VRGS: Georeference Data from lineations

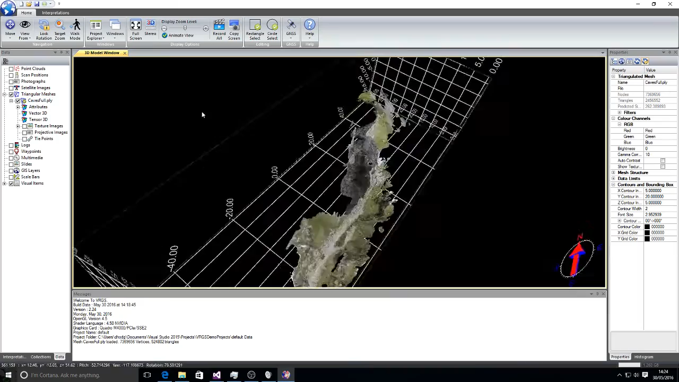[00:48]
Right click and go to and that will center the model on the 3D view.
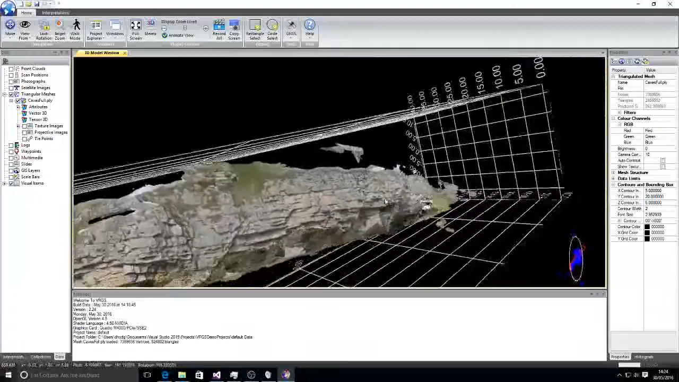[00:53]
Now we can see from the orientation of the north arrow that this model is in a pretty arbitrary orientation.
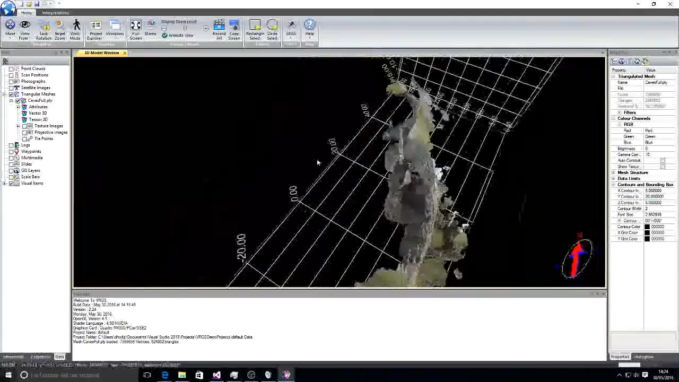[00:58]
So we need to reorient it and georeference it.
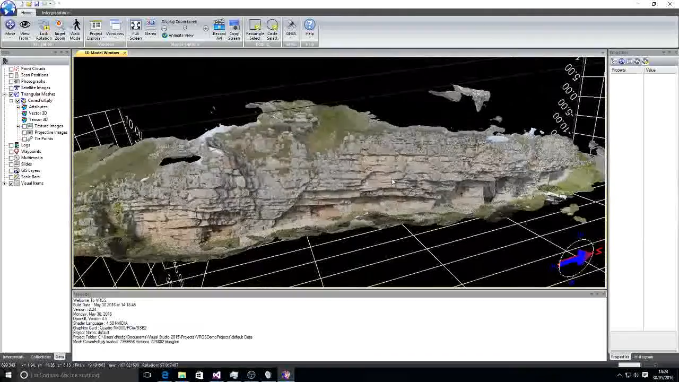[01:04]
For photogrammetric data we can use an approach where
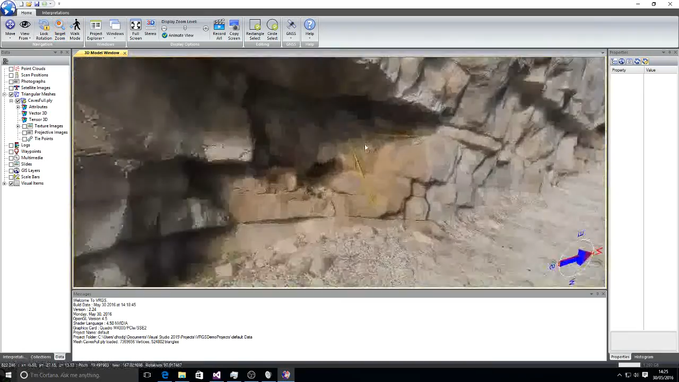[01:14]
we use orientations on the outcrop here defined by some rulers that were put on the outcrop when we collected the photogrammetric data.
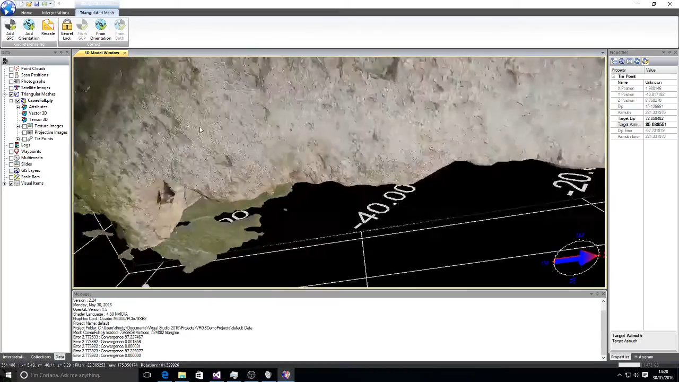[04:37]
So I select that and it should reorient the model and correct it.
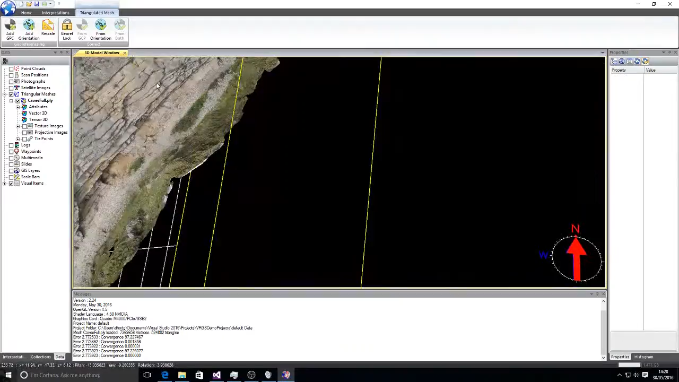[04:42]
So the model orientation matches the orientations of those plunges that we collected in the field.
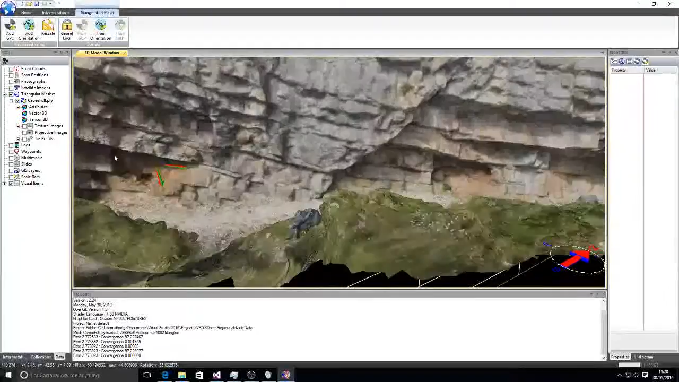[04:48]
So now we see our source and target orientations match up fairly well.
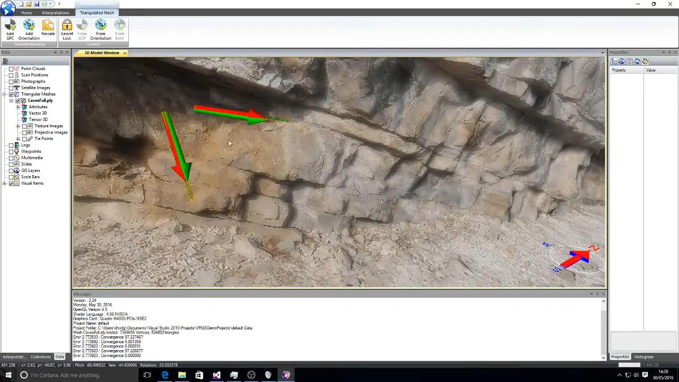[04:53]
We can do that for several orientations. So we've got some more here.
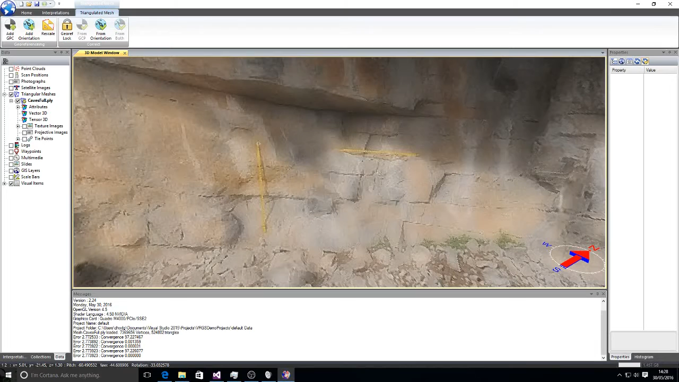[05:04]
So that was locality 4.
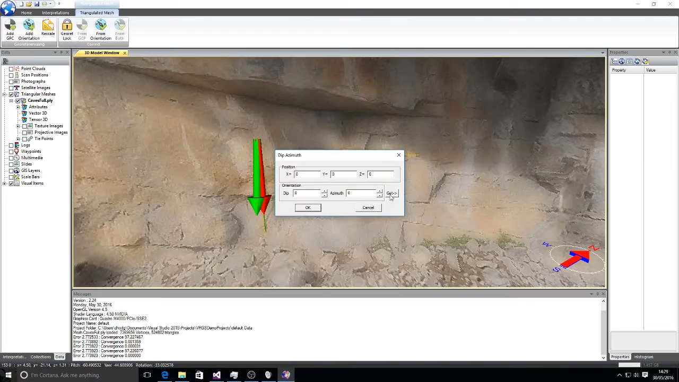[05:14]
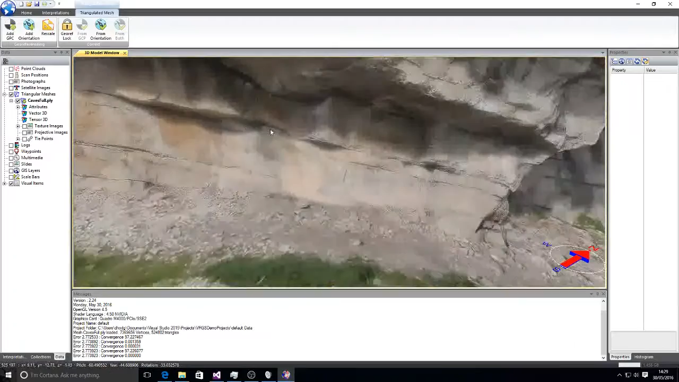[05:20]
So of course you can import input that data directly if you have it written in your notebook.
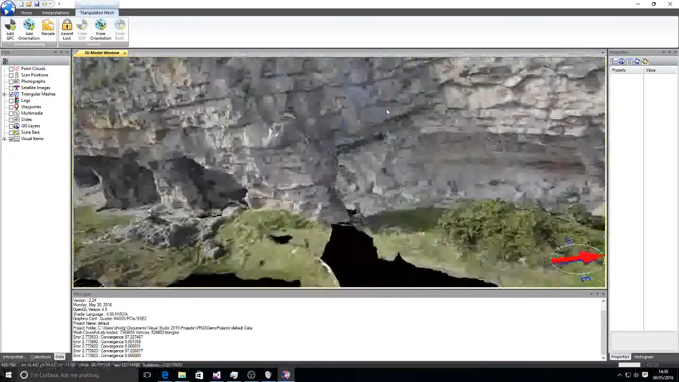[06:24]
We do from orientation again. And it will correct it back to all of those and do a best fit to all of those measurements.
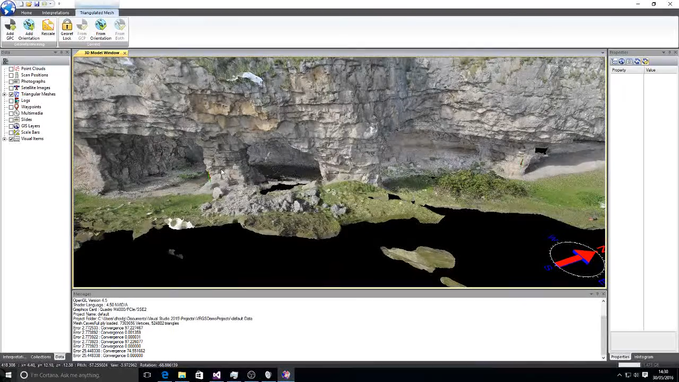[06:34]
So any error will be distributed among all of the observations.
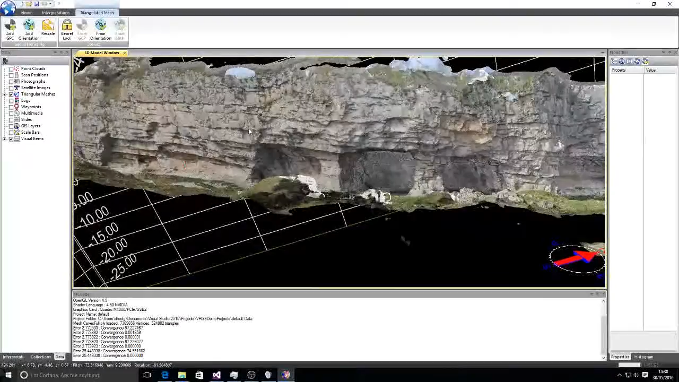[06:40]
So that's our orientation correction. To bring in our positional information now. We're going to add in a GCP.